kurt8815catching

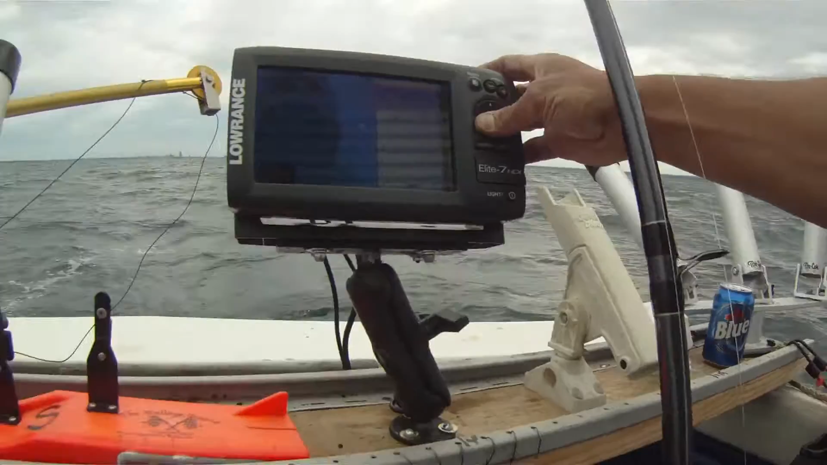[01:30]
There it is. 3.42. Or no, 12. My lucky number, 12. Is it really? It is. That's a brand new waypoint. This better be a walleye. Boy, I'm bored too. You saw the bite and everything.